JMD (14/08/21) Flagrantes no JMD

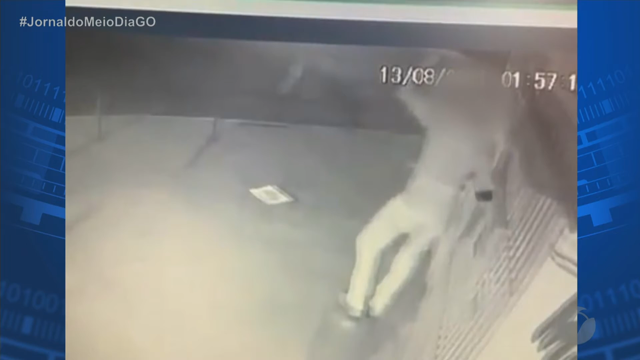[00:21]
Olha só, o abuso desse bandido, que foi flagrado por câmeras de segurança furtando a lâmpada deste comércio na cidade. Repare que o suspeito usa uma espécie de galão ou até um botijão de gás ali para alcançar essa lâmpada. E até tem esse detalhe, né? Um outro detalhe, porque o dono contou pra gente, esse dono do comércio, que é a terceira vez que o homem comete esse tipo de furto no comércio.